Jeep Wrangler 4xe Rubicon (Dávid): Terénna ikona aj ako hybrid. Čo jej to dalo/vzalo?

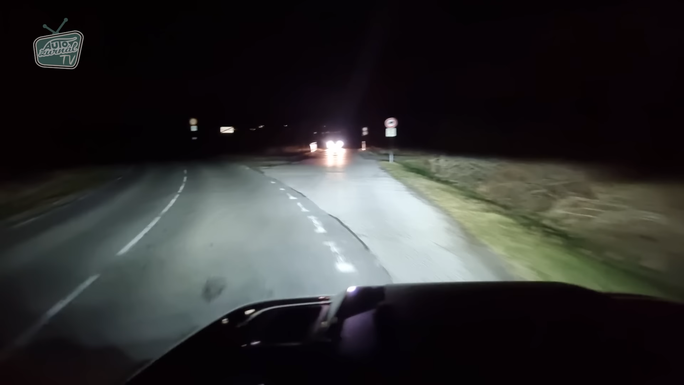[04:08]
Diaľkový režim je už potom slabší, hlavne v porovnaní s tým stretávacím režimom. V tom diaľkovom režime už veľa svetla na cestách nepribudne, no pre mňa je dôležité práve to, že ten stretávací režim je dobrý. Svetla nemajú žiadnu pokročilú technológiu, žiadne vyrezávanie,